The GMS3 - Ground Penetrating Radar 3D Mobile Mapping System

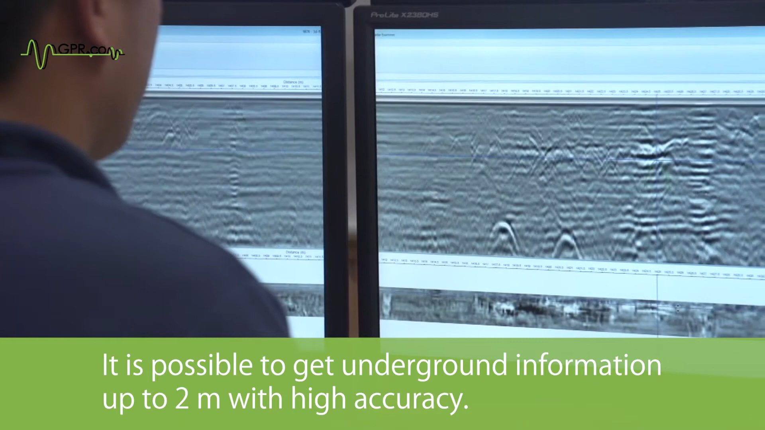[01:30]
It is possible to get underground information up to 2 meters with high accuracy. Underground 3D means acquiring data of the vertical cross-section in the direction of the antenna's progression .
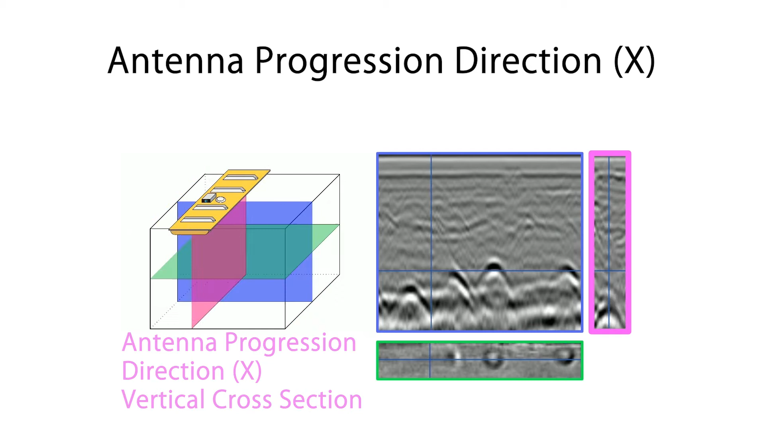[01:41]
X and the vertical cross-section in the antenna channel row as Y.
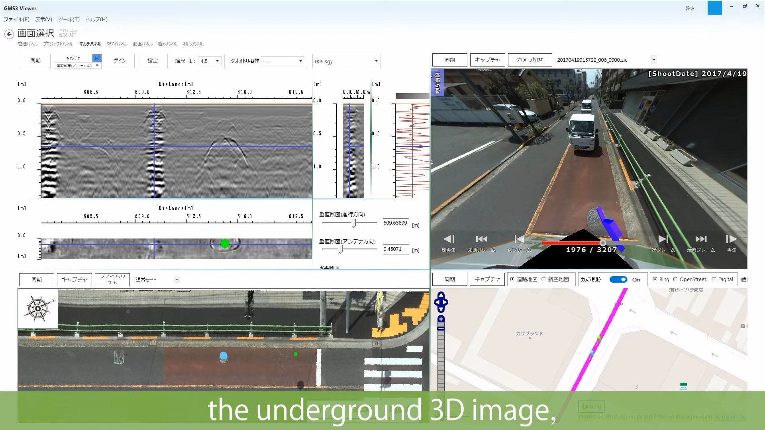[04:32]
the orthoscopic image of the road surface, the all-around video, as well as the map information in the linked state.